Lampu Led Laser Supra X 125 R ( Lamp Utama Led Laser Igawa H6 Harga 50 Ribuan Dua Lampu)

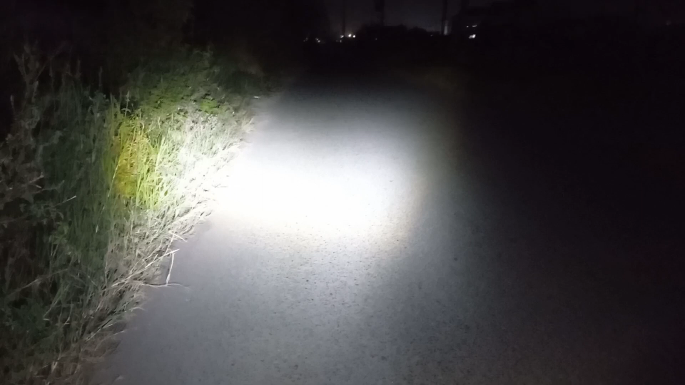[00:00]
Hai assalamualaikum warahmatullahi wabarakatuh itu teman-teman kita tes lagi ini lampu led
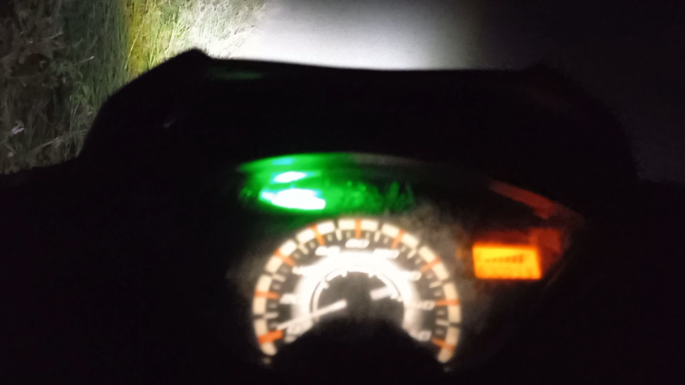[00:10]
jetlaser ya untuk motor Supra X125
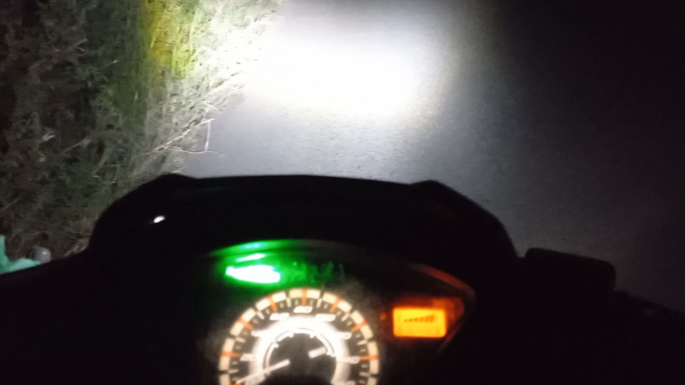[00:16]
ini sudah arusnya sudah DC sudah kita setting kemarin itu